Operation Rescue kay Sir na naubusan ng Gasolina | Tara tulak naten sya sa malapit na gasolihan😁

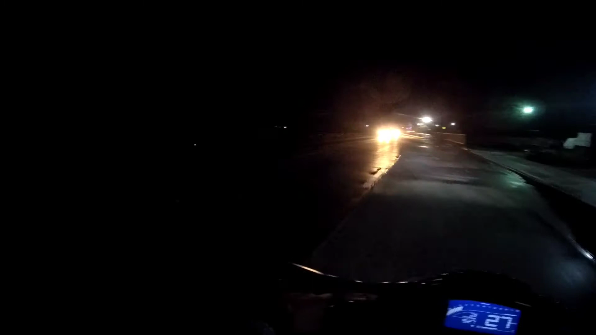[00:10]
abusan yata ito ng gasolina o naplatan or something nangyari abusan nyo rin dyan abusan ka ng gas yan tutula kayo sakay
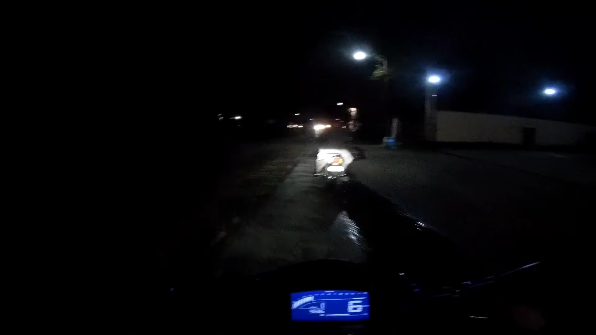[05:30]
mga kahugot papasok na si kuya buti na lang buti na lang at hindi dinaulan isang bagay pa yun tumila na pala umulan kaso tumila na yun